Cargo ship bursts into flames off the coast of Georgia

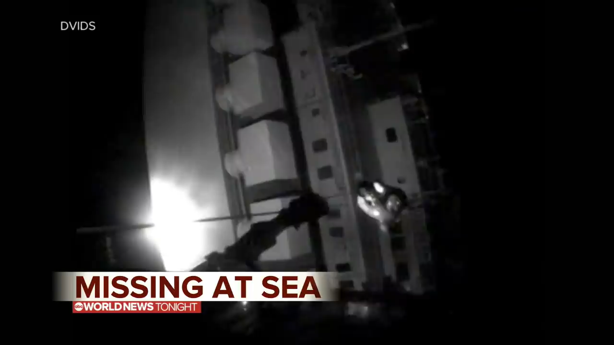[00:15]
Tonight, our first look at that rescue operation. A chopper high above the freighter pulling a crew member to safety.